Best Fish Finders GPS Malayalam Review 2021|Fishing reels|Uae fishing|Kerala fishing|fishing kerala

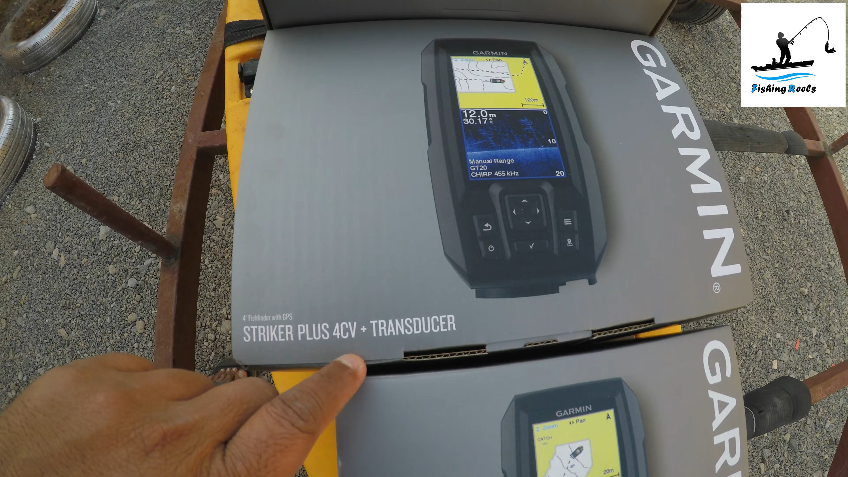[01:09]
ഫോർ പ്ലസ് സി വി എന്ന് പറയുന്നത് ക്ലിയർ വിഷൻ മാത്രമാണ് ഇത് സെപ്പറേറ്റ് ഉള്ളത് കേട്ടോ.
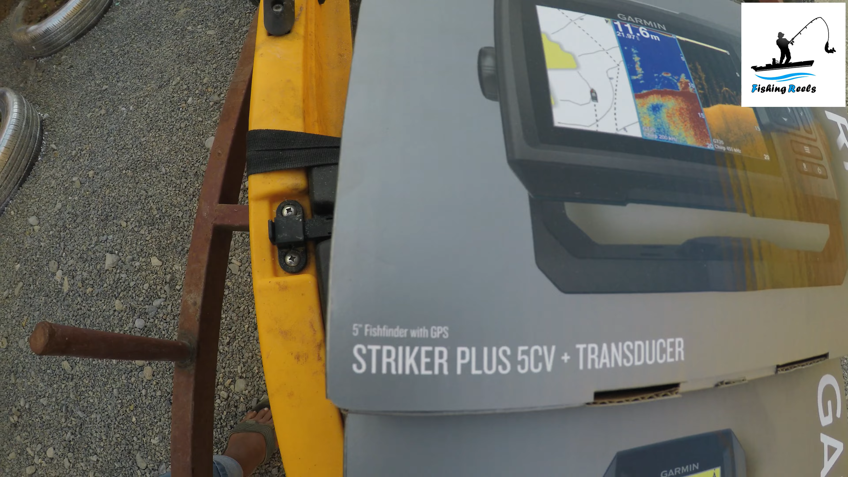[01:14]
പിന്നെ നമുക്ക് അടുത്ത് പരിചയപ്പെടുത്തുന്നത് സ്ട്രൈക്കർ പ്ലസ് ഫൈവ് സി വി.
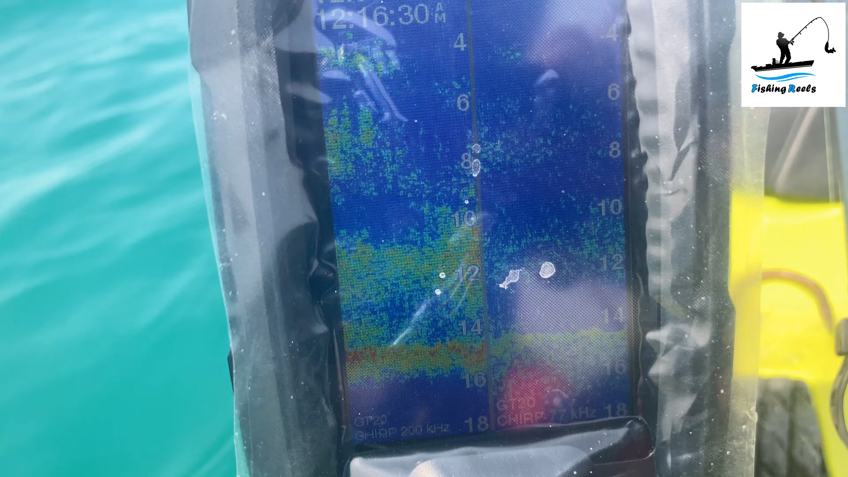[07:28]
ഇതാണ് നമ്മുടെ ഫിഷ് ഫൈൻഡർ. ഇതിലിപ്പോൾ രണ്ട് ഫ്രീക്വൻസിയാണ് ഉള്ളത്.
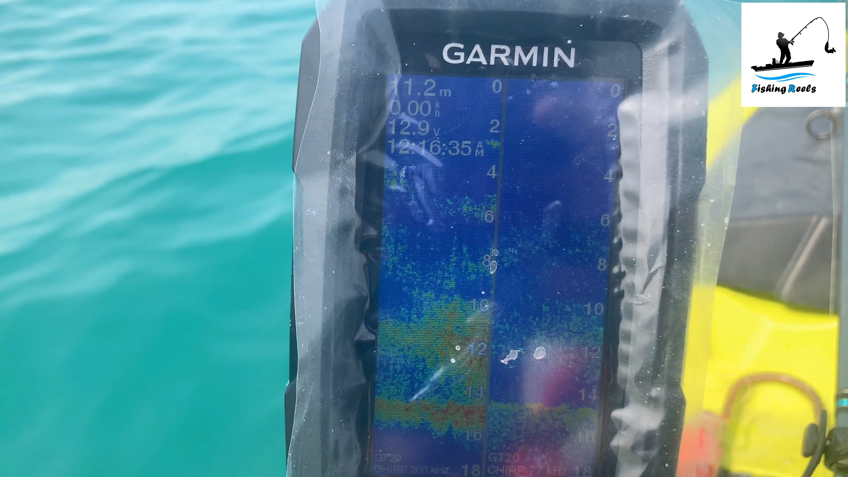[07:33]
On screen: depth 11.2 m
ഒന്ന് നമ്മുടെ കയാക്കിൻ്റെ തൊട്ട് താഴെയും, ഒന്ന് അത്യാവശ്യം നമ്മുടെ പരിധിയിൽ ഒരു 2-3 മീറ്റർ രീതിയിൽ നമുക്ക് കാണാവുന്നതും. ഇപ്പോൾ കാണാം നമ്മുടെ തൊട്ട് താഴെയാണിത്.
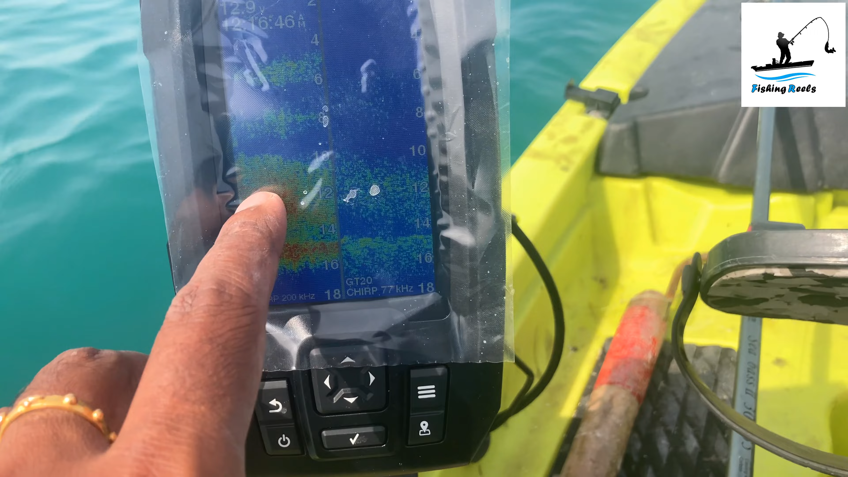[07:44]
ഇപ്പോൾ മത്തിയുണ്ട് ഇതിൻ്റെ അടിയിൽ. അപ്പോൾ നിങ്ങൾക്ക് കാണാവുന്ന അറിയില്ല.
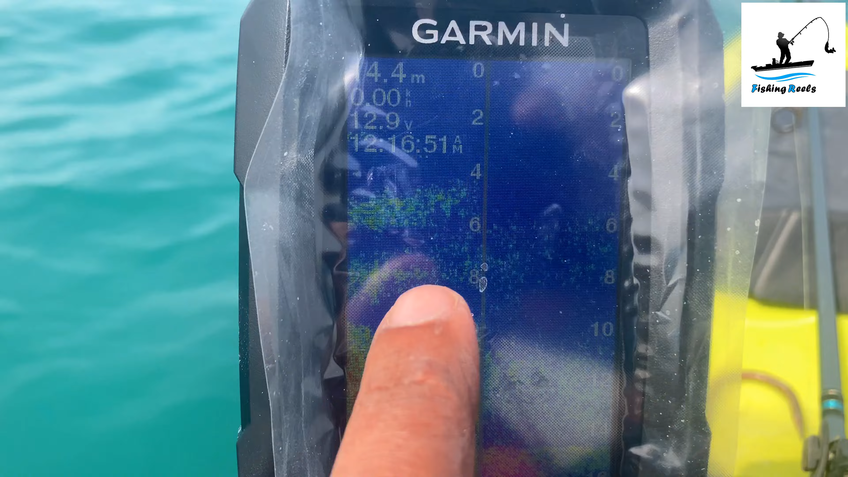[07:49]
ഇത് 10 മീറ്ററാണ്, 6, 8, 10 മീറ്റർ താഴെ മത്തിയുണ്ട്. ഇത് മൊത്തത്തിലാണ്, അപ്പോൾ അത്ര കുറവേ കാണിക്കുള്ളൂ. ഇത് വളരെ താഴെയാണ്, നമ്മുടെ തൊട്ട് താഴെയാണ്.
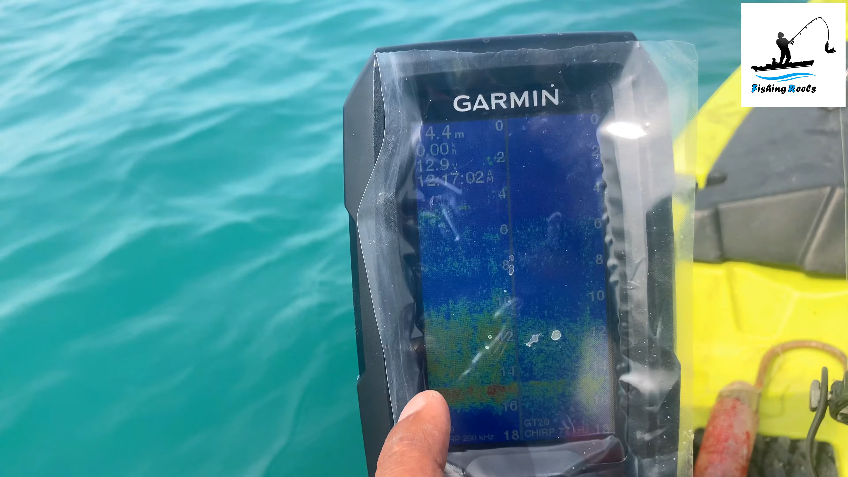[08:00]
On screen: depth 4.4 m
നമ്മുടെ ഒരു കയാക്കിൻ്റെ ഒരു വീതിയുടെ തൊട്ട് താഴെ കാണുന്നതാണ് ഈ കാണുന്നത്. 10-12 മീറ്റർ ഇവിടെ ഇപ്പോൾ 14.5 മീറ്റർ താഴ്ചയുണ്ട്.
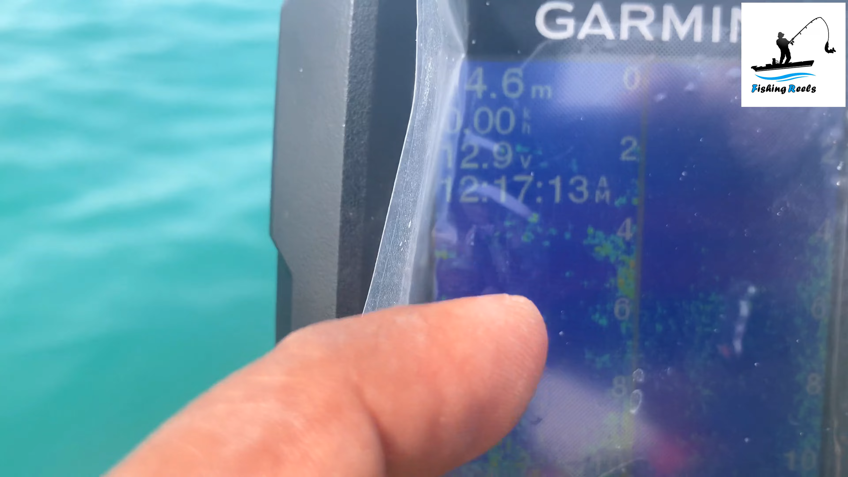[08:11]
On screen: depth 4.6 m
താഴ്ച ഇതുണ്ടോ, ഇങ്ങനെയാണ് നമ്മൾ റീഡിങ് നോക്കുന്നത്.